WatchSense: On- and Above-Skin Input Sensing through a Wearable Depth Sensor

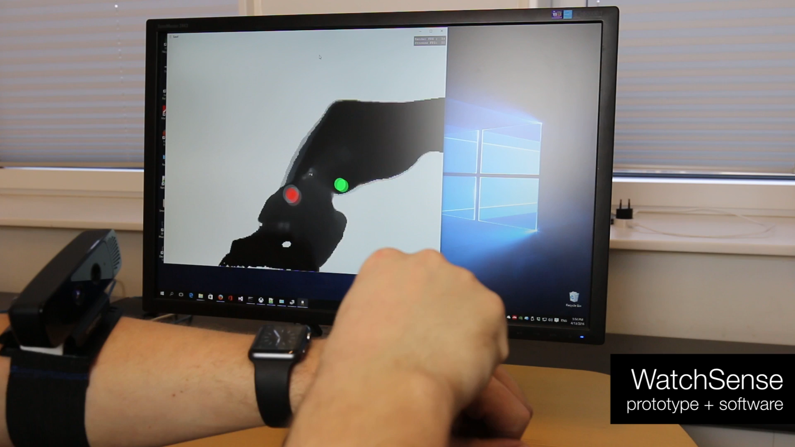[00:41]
distinguishes the index finger and the thumb and detects fingers touching the back of the hand.
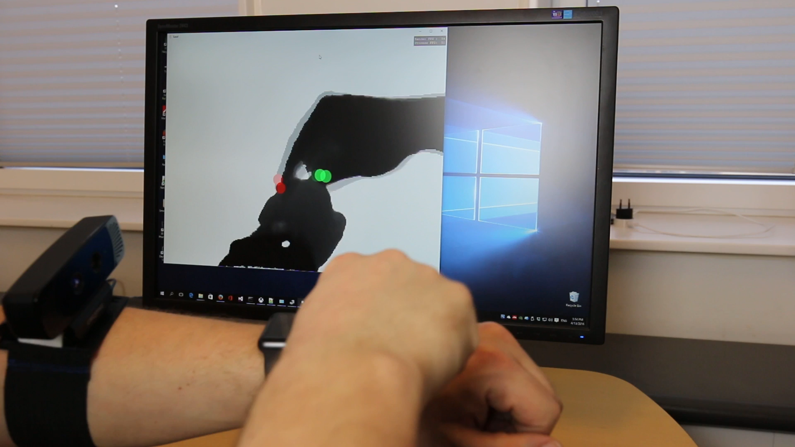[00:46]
First, we filter the raw depth map to remove noise.
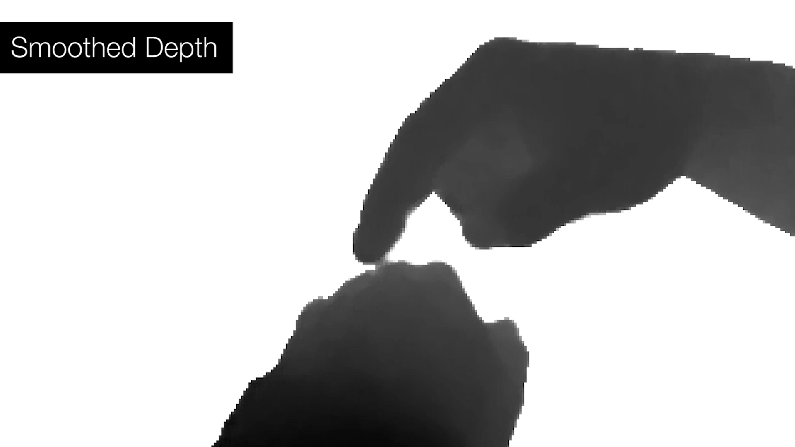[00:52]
A per-pixel random forest classifier segments the back of the hand and the interacting hand. Another random forest then detects the index finger and the thumb.
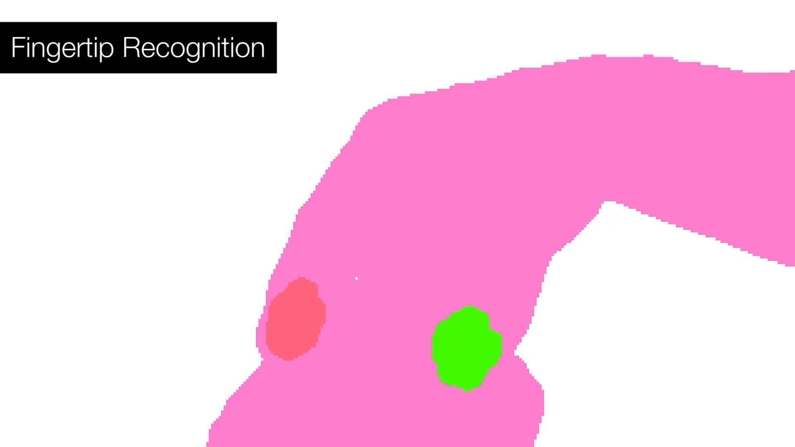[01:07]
Finally, we use flood filling and post-processing to detect touch on the back of the hand.